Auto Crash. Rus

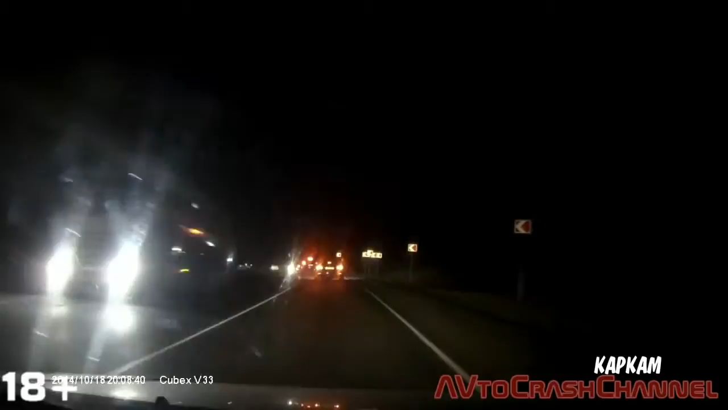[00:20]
Вот. Зима? Ой, штукнул. Авария. Тормози. Тормози. Он стукнул. Стукнул. До 2 градусов возможны заморозки.